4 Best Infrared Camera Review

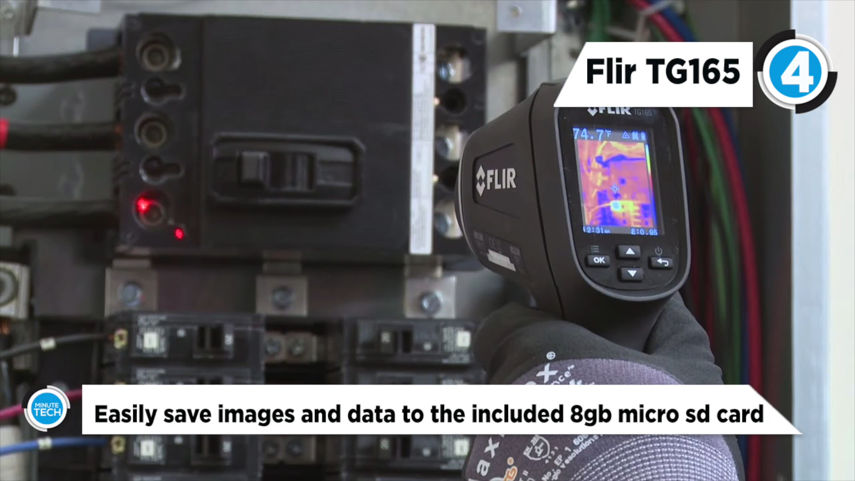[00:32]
The TG165 Imaging IR Thermometer is built with FLIR's new Lepton Micro Thermal Camera and features thermal image resolution of 80 by 60 pixels.
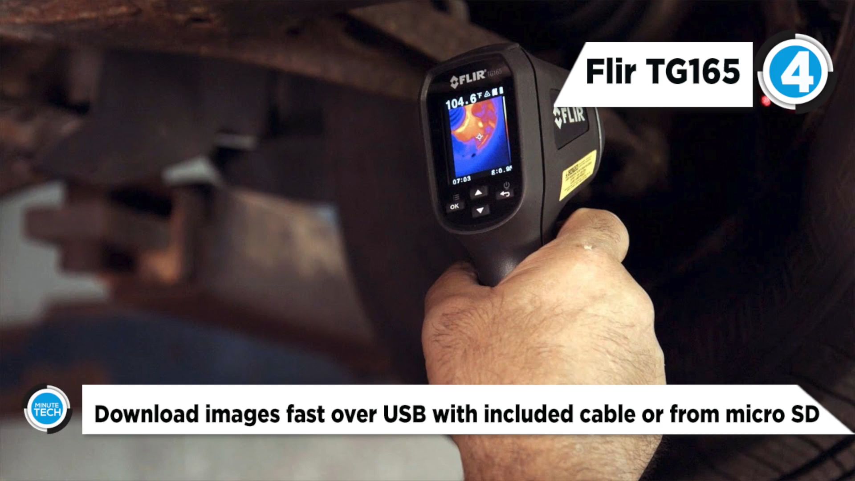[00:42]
The FLIR TG165 uses an integrated lithium-ion battery that will get about eight hours of continuous use on a single charge.
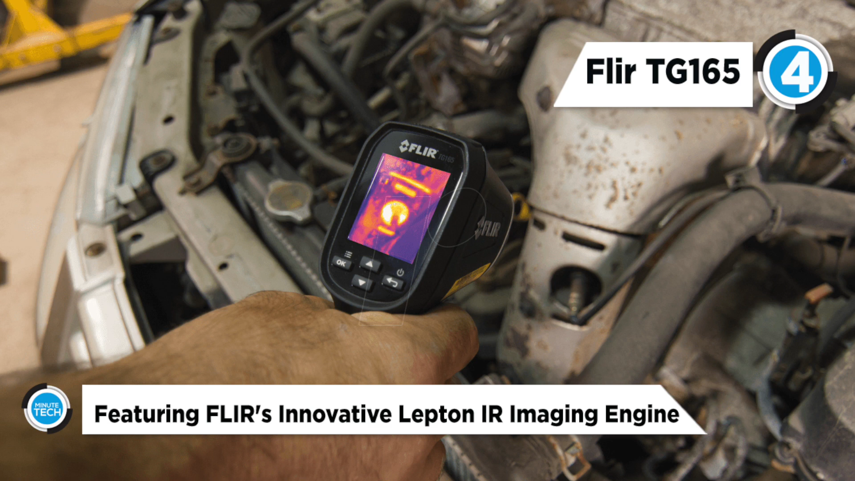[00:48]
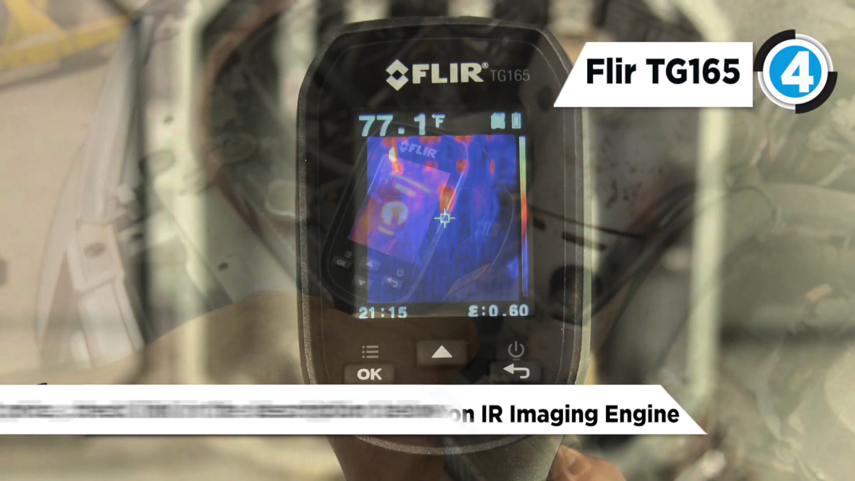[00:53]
On screen: spot 77.1°F
It features a safe 24 to 1 spot size ratio for safer distance measuring.
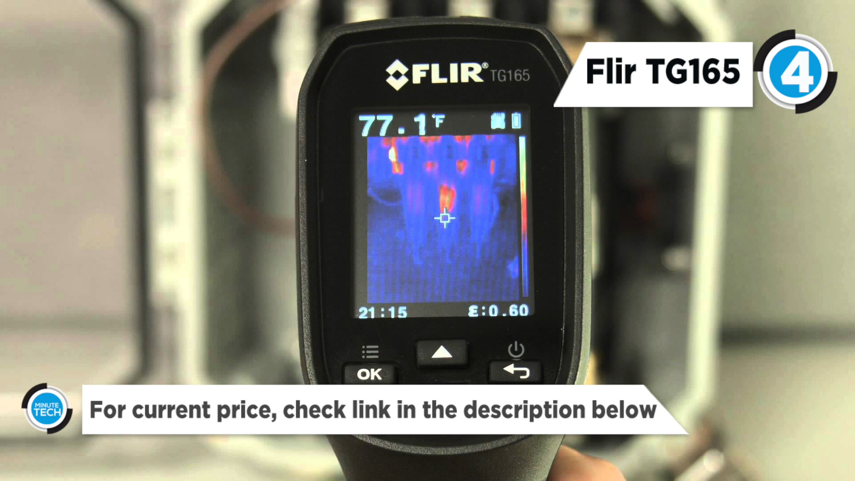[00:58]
On screen: spot 77.1°F
This can easily save images and data to the included 8 gigabyte micro SD card for documentation.
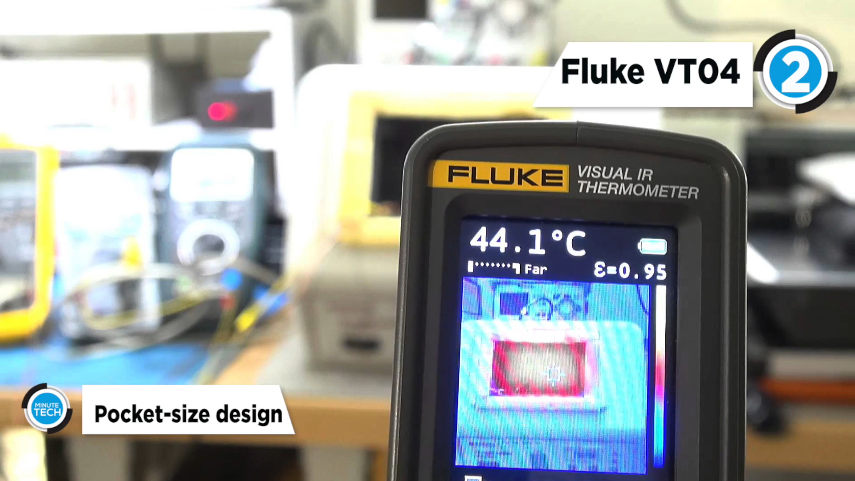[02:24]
On screen: spot 44.1°C
It has best-in-class 28 by 28 field of view for tight spaces.
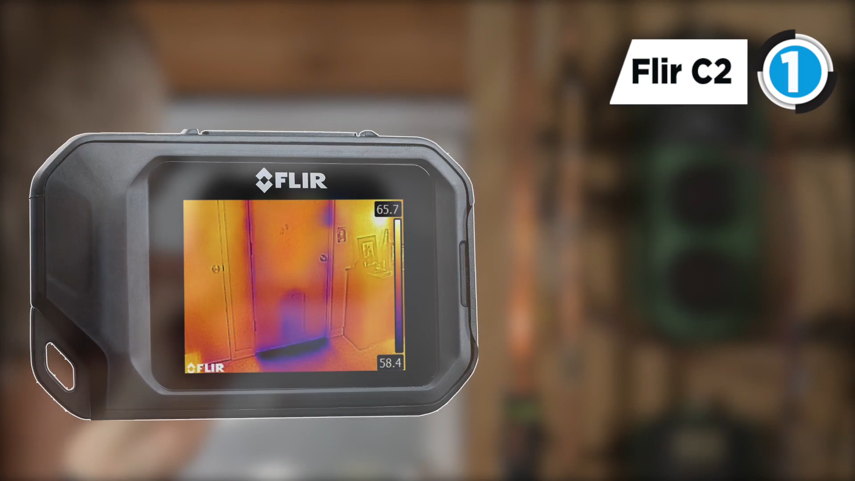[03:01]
It is lightweight and the slim profile fits into any work pocket.